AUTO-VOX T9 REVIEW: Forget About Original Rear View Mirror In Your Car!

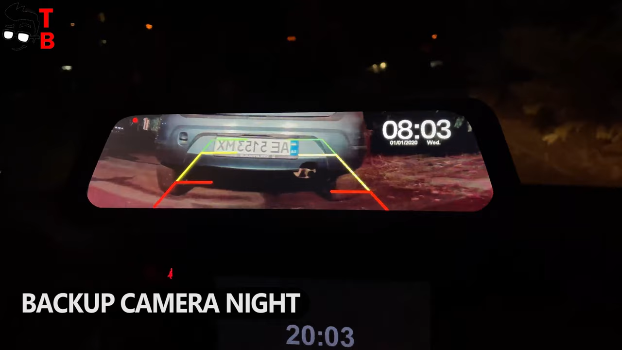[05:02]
Everything is perfectly visible, during day and even at night. What do you think?
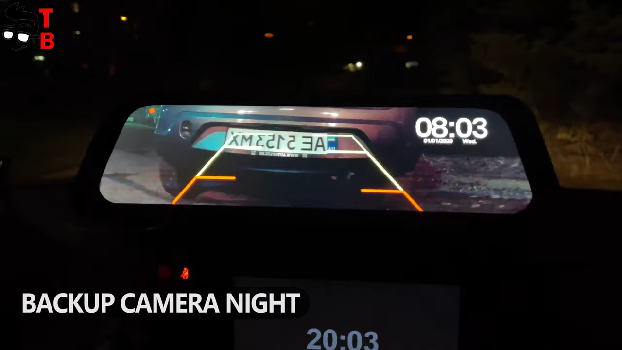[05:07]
Write your opinion in the comments below. AutoVox T9 is another backup camera, but it has 9.35-inch touchscreen rear view mirror.